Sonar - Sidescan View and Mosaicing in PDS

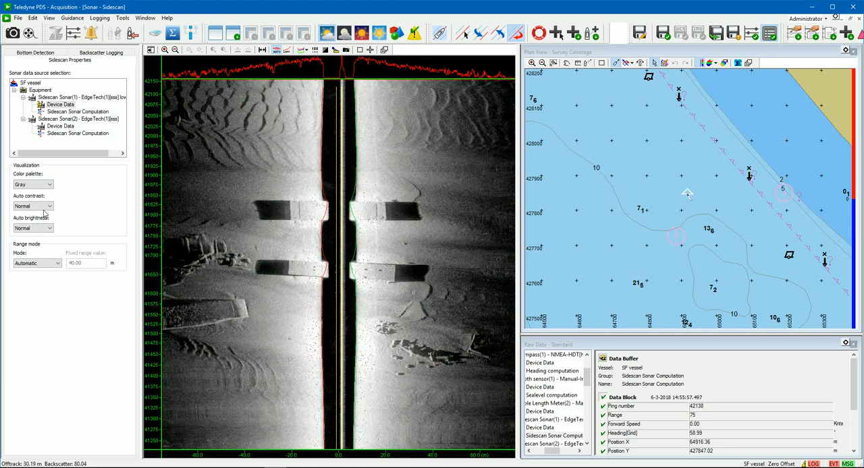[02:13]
Select from the color palette drop-down list the color palette to use. The brightness and contrast of the data in the view can be adjusted. Disable the auto scaling mode to change the brightness and contrast manually by pressing the buttons.
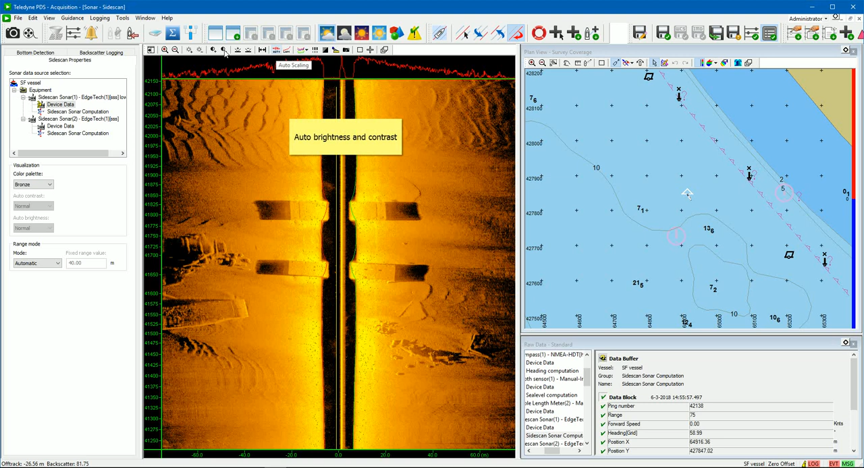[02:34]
Pds automatically adjusts the brightness and contrast if the auto scaling is turned on. The sensitivity of the auto contrast in brightness control can be set to low, normal or high in the pane. It is possible to select different range modes.
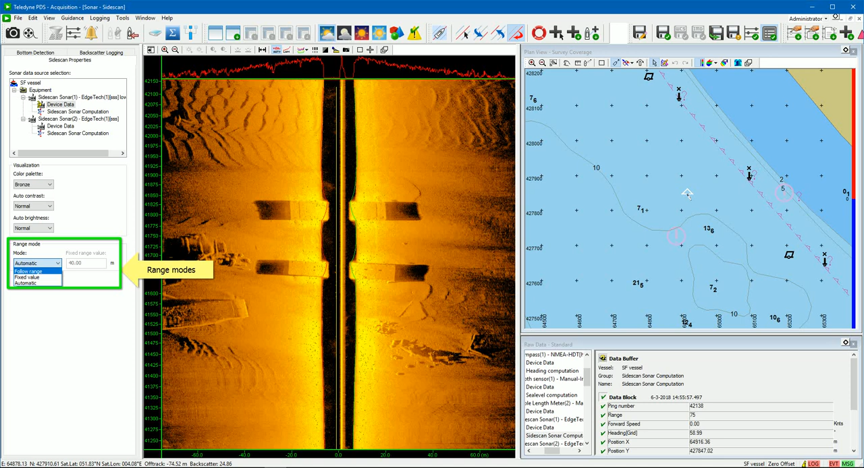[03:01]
Follow range, fixed value, and automatic range.
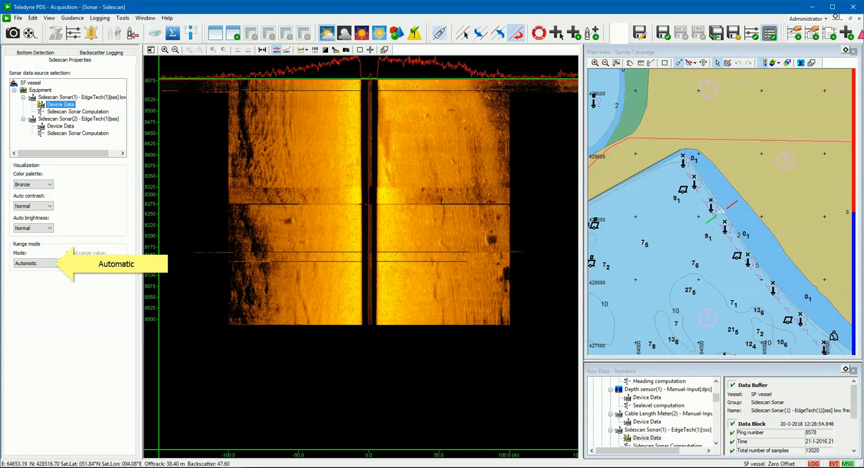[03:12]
In range mode, automatic, the view will show the previous range if the range is changed. In this example we will demonstrate this mode. We see data shown in the view with a certain range. A new range is set in the Sidescan Sonar. The range of the view is changed automatically.
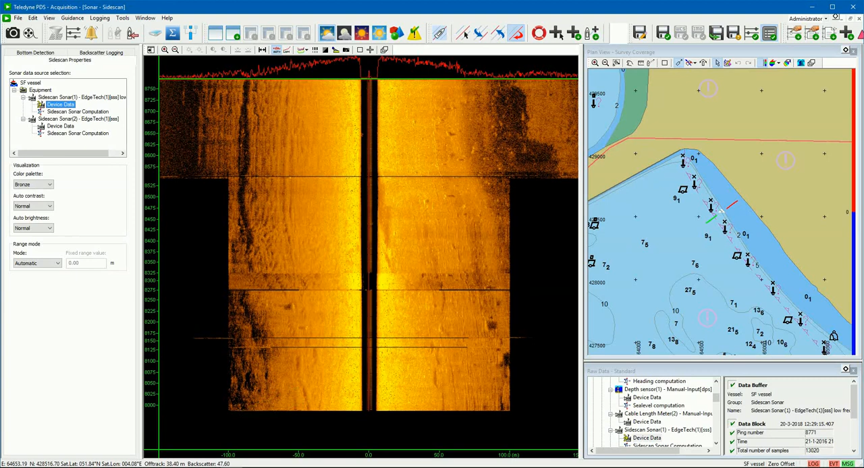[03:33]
And if the range changes again, then, the range of the view is also automatically adjusted again.
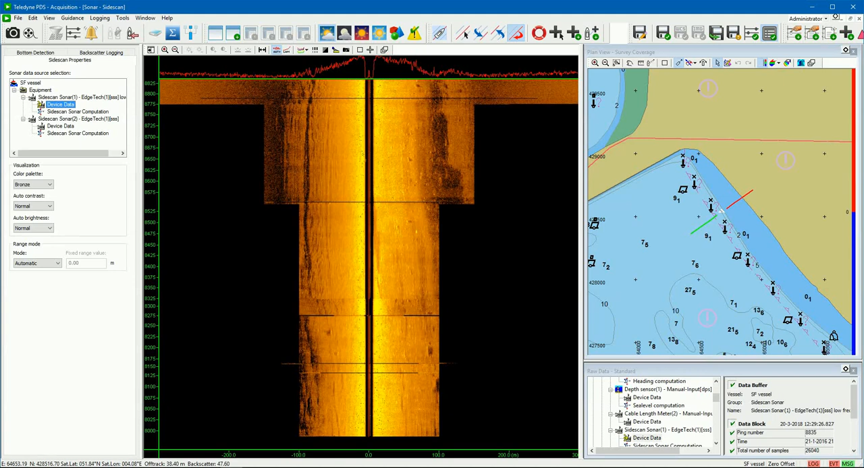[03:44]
But the previous ranges are still shown. In range mode, fixed value, the range of the view is as set in the fixed range value box. In mode, follow range, the range follows the range as set in the Sidescan Sonar. In this example 70 meter.
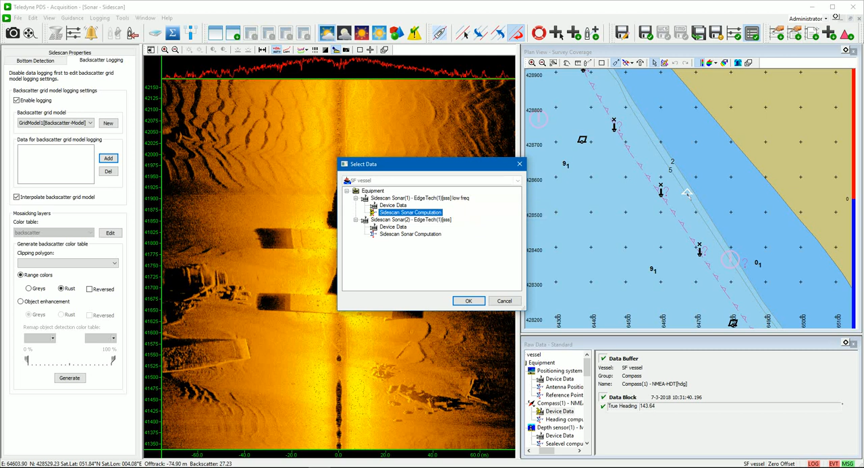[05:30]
By selecting device data, the raw data of the Sidescan Sonar is used for the backscatter grid model logging and mosaicing. By selecting Sidescan Sonar computation, the normalized data is used for the backscatter grid model logging and mosaicing. Normalized data is only available if the bottom is tracked. In this example we select the device data. When the, interpolate backscatter grid model, checkbox is selected, the mosaicing, backscatter grid model is linear interpolated. On this way gaps in the mosaicing, are filled.
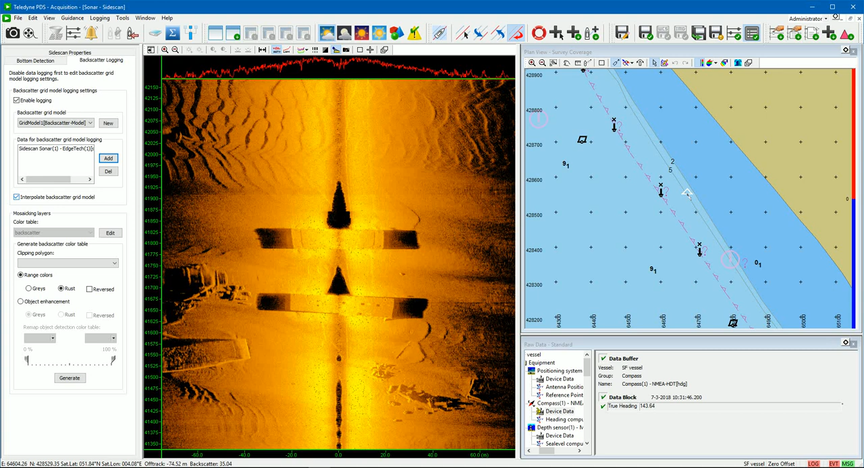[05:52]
Press the, logging, button to start the data logging and the mosaicing. The indicator is green if turned on. The mosaicing in real time starts.
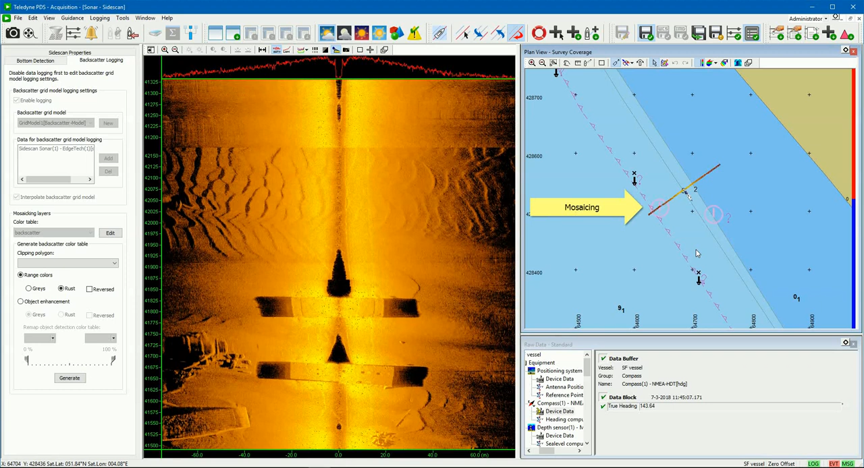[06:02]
The mosaicing is interpolated.
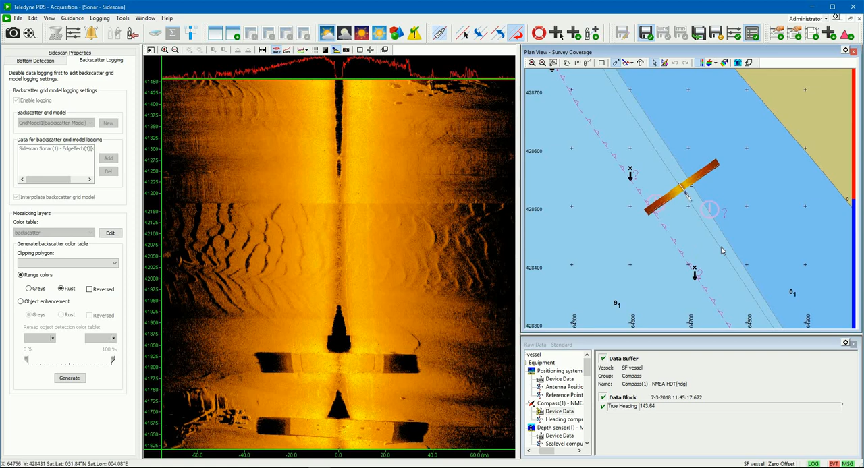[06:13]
Adjust in real time your color table from the pane. Several options are available. Each time the, generate, button is pressed, the colors of the mosaicing backscatter grid model, are updated with respect to the last received intensities in the sonar view. It is possible to show, grey, or rust colors.
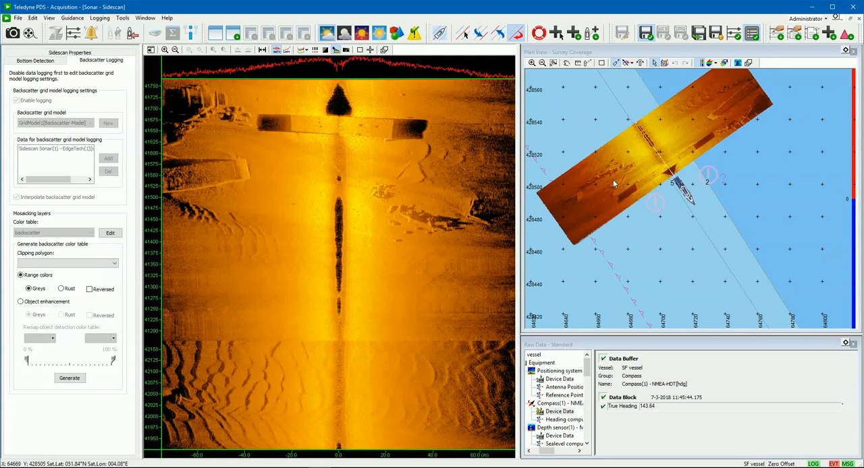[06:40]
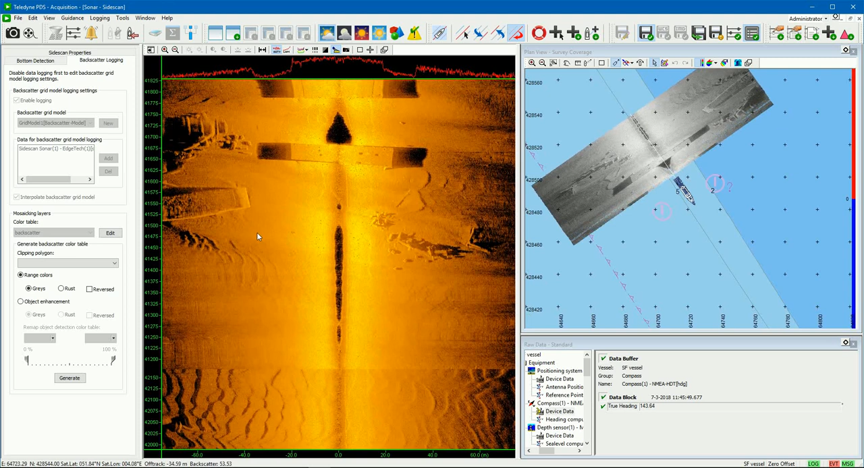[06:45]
Select the, reverse, checkbox to inverse the colors.
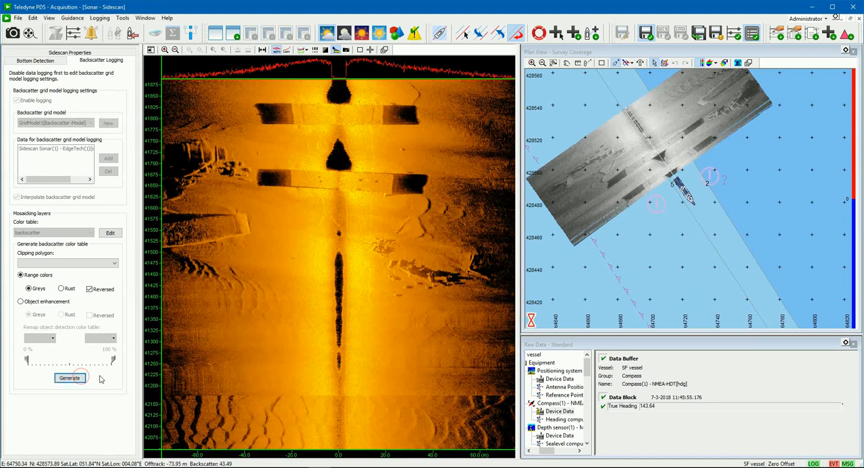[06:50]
The user can generate a color table based on the intensities of a certain area or object. Right click in the view and select, draw polygon, to draw a polygon around the area or object. Save the polygon. Select the created polygon.
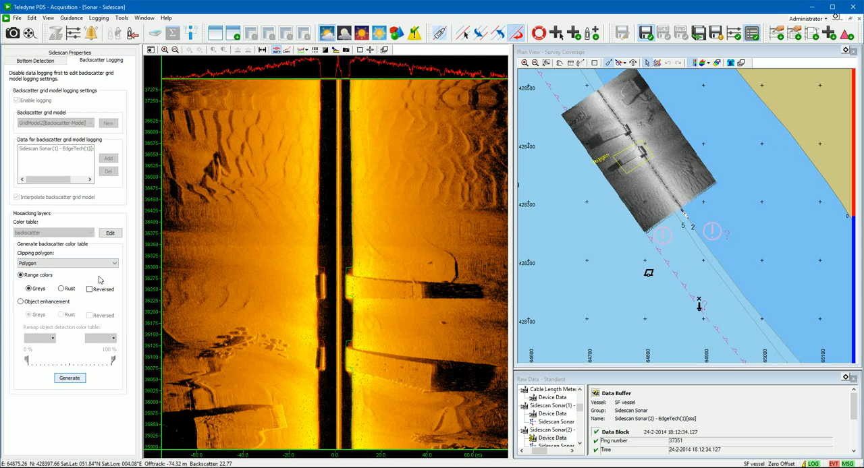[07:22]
And press the, generate, button to generate the color table. The colors of the mosaicing are now based on the intensities of the selected polygon. By using the object enhancement feature, it is possible, to color detections of a certain intensity level. By doing this, the user can make features based on a selected intensity more visible.
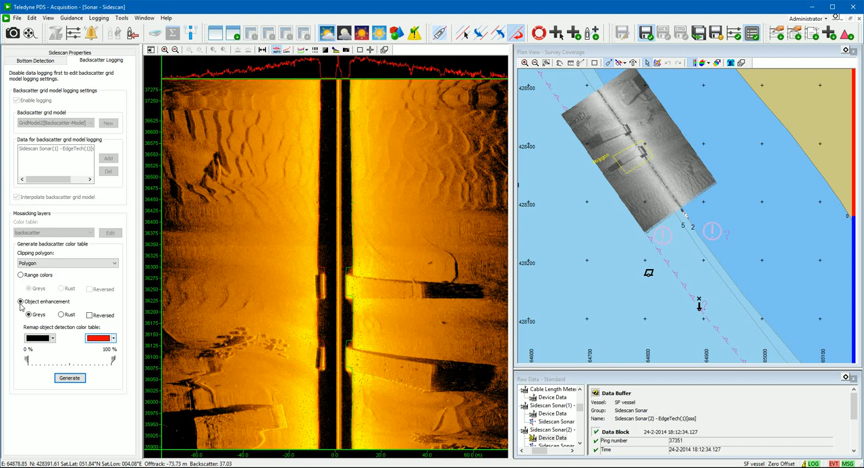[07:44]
Select the color. And set the intensity level percentages by moving the slider. So if we, for example, like to visualize shadows more clear in the mosaic. We turn on the object enhancement. We set the level of intensities to be colored black. And press the, generate, button. All intensities lower as the set level, are now colored black.
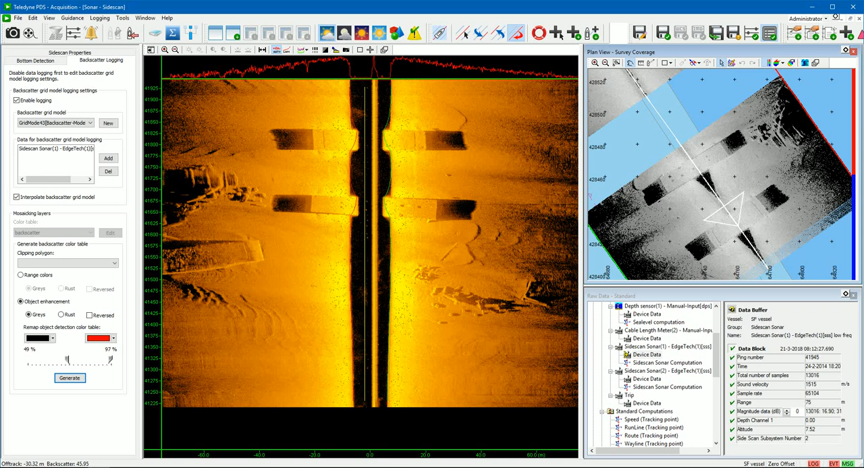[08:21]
In our case are the shadows now more clear visualized. The same you do if you like to see detections more clear with a certain intensity. But in that case, you move the right slider to specify the intensity you like to color red. Bottom detection.